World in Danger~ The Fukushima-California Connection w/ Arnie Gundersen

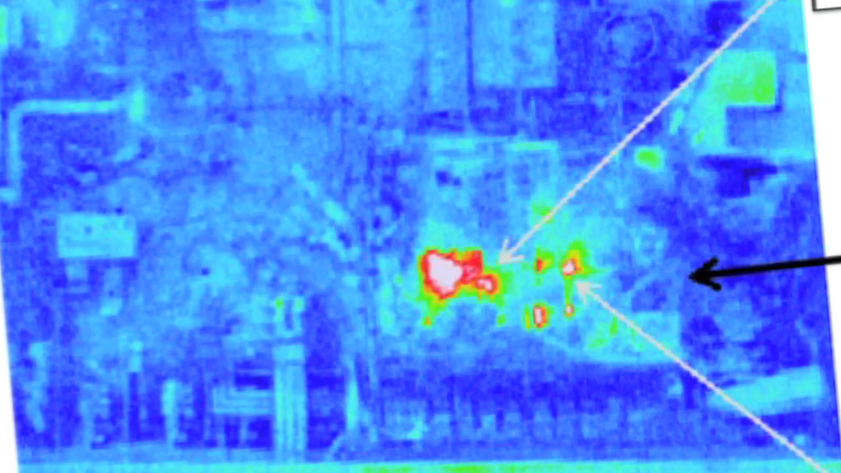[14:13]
Well, what happens here, this is an infrared picture of Fukushima Daiichi Unit 3. And it's almost a month after the nuclear accident. The big... Disaster.